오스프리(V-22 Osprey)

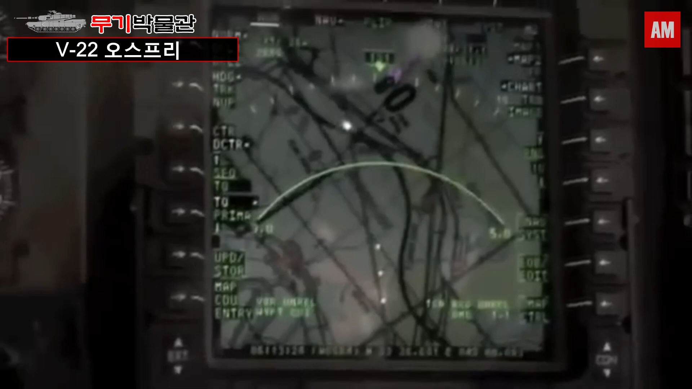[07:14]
주요 센서로는 저공침투를 위한 지형추적 레이더, 적외선 감시장비가 있고 적의 공격을 막기 위해 미사일 경보장치와 플레어 발사기가 장착되어 있습니다.